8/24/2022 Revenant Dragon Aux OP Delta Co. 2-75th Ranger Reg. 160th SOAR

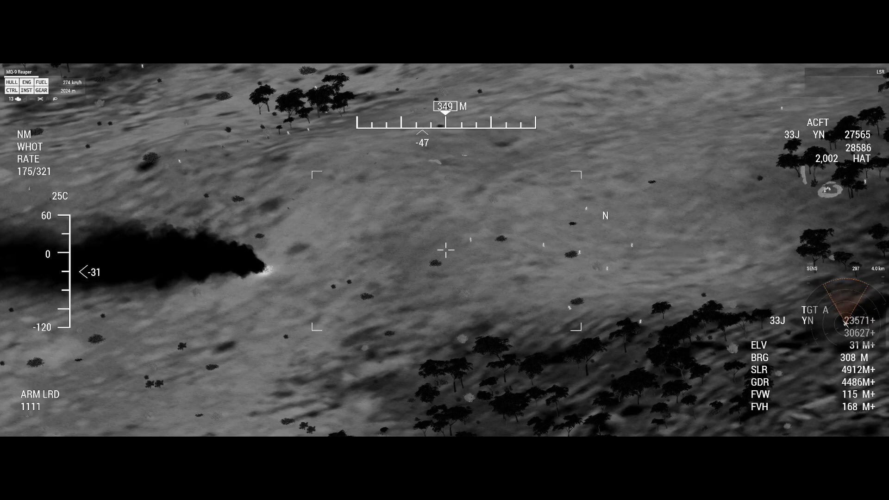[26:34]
Southwest now, Doc. Top of the hill. Makes you feel good, doesn't it? He's near, yep. He's near 1-3. That's south for them now. What's that?
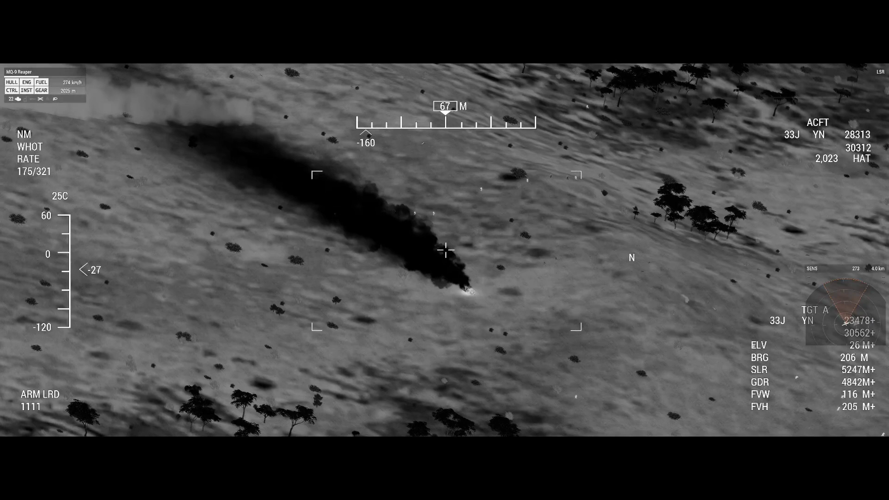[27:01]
Yes. Oh, I'm fucking genius. Right. Echo 1 is right there. Echo, oh, they just sat right there and fucking fire now. Who's the tick? Echo 1's in tick. Only.